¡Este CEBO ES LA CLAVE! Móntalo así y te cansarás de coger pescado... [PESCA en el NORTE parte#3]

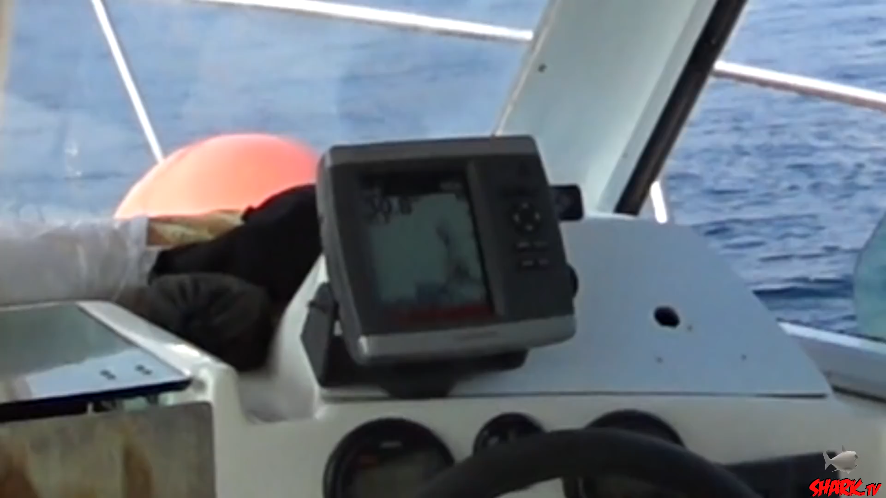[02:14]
Joder, marca mucha cosa ahí, ¿no? Eso es lo que me he quedado. Sí, ahora hemos salido de la zona de poca agua, hay 30 metros. ¿Estás intentando subir verdeles?